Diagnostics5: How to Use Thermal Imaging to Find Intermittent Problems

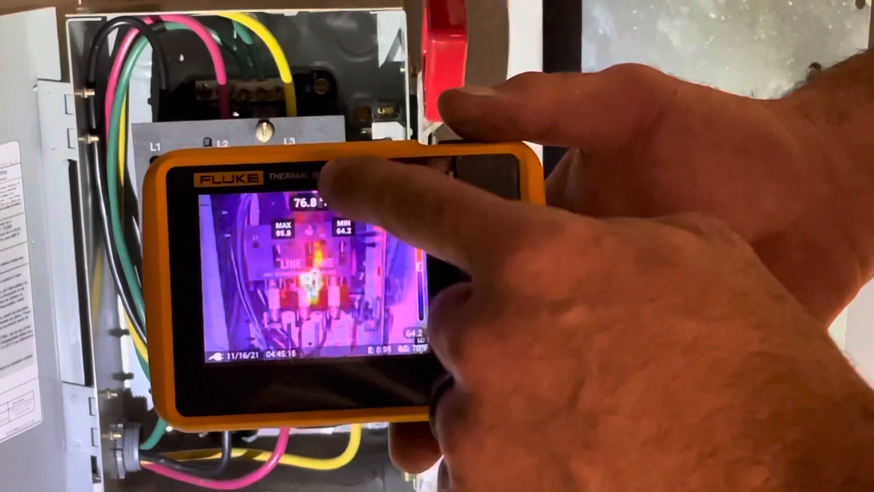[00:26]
And, of course, some of them are going to be getting warm just naturally,
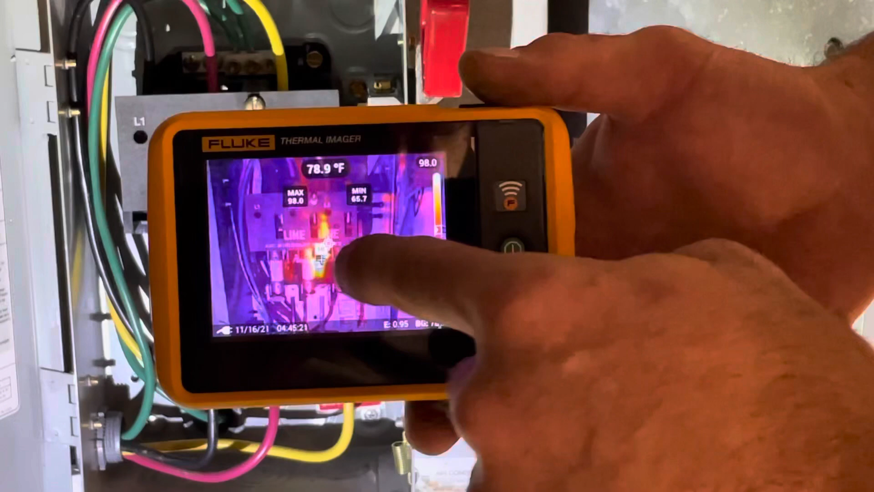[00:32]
On screen: spot 78.9°F
but what you're looking for is a real hot spot compared to everything else.
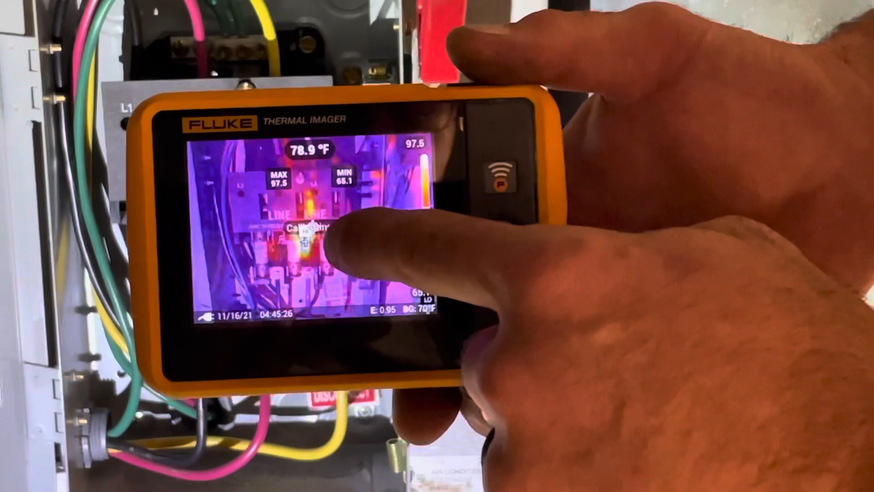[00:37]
On screen: spot 78.9°F
And you can see that right there. I'm at 98 degrees max.
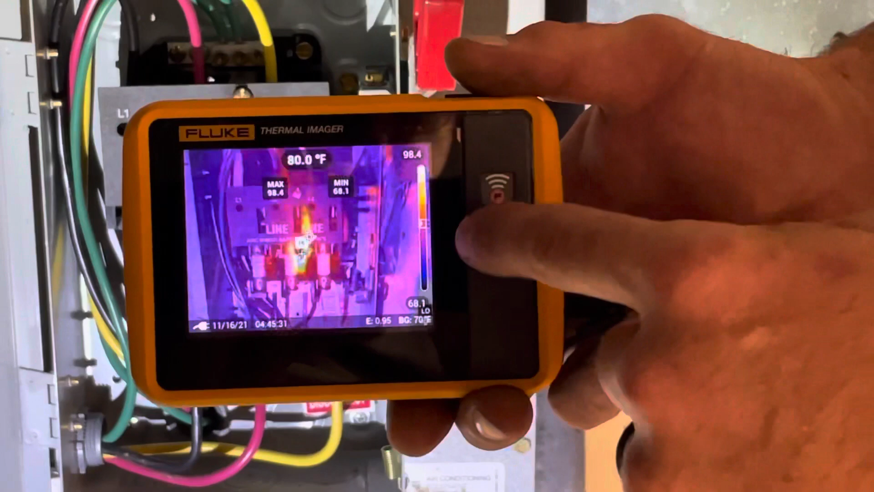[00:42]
On screen: spot 80.0°F
Now, thermals are really nice for troubleshooting intermittent problems,